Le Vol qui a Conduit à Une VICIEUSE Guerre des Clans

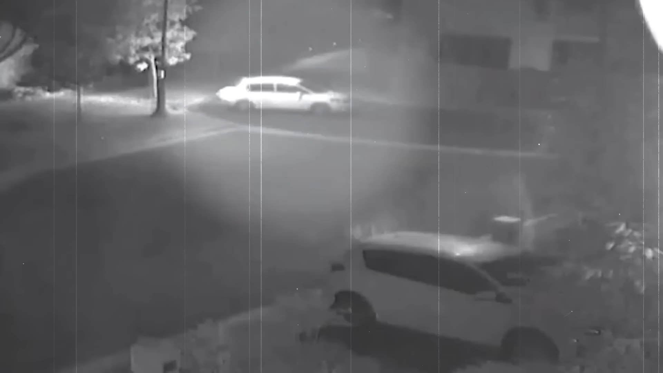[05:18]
Sans qu'ils s'en rendent compte, une Nissan Tida blanche s'est égarée plus bas dans la rue.